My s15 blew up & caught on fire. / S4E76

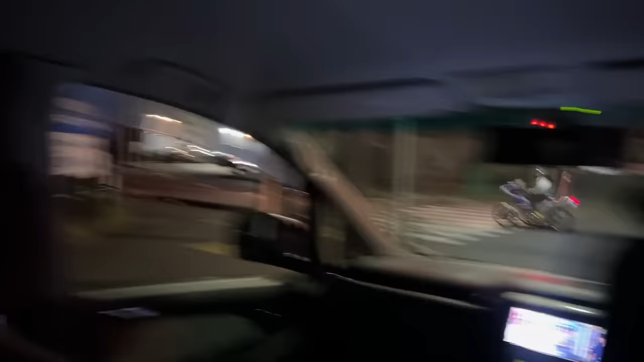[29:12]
Dang, there's so many guys out today. Where are you going? You're going this way?